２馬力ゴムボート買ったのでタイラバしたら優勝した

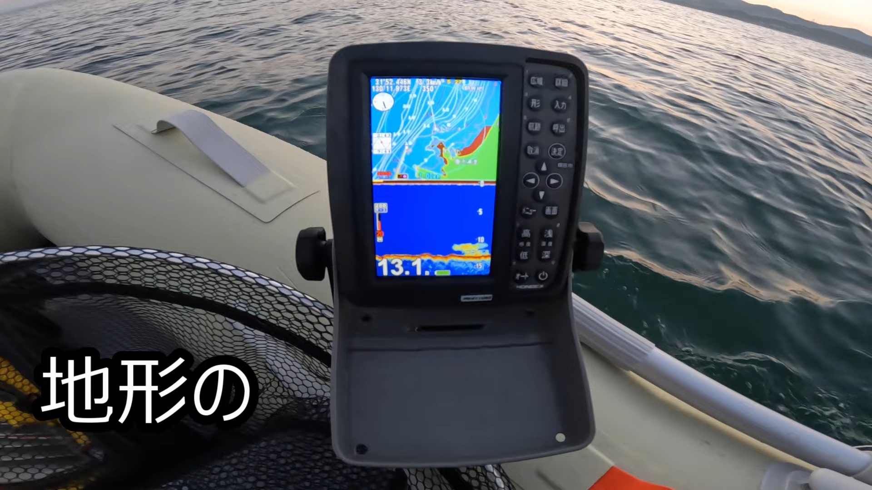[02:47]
こっからは魚探使って魚の反応とか地形の変化とか見ながら平場を落としてみようと思います。 上場後部に出てきそうな簡単な仕方の平場を見つけた。